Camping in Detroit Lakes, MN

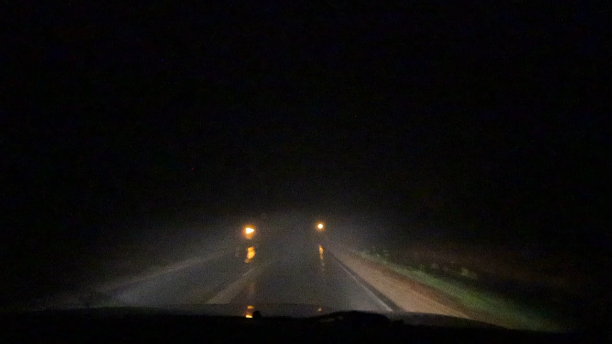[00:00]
Real road crossing? Dude, I couldn't tell if the lights were happening. Or no, that's just an intersection sign. It's not an intersection sign. Wait, where's the intersection sign? I gotta stop, so that's a good question. Ummm... Oh, right here, okay.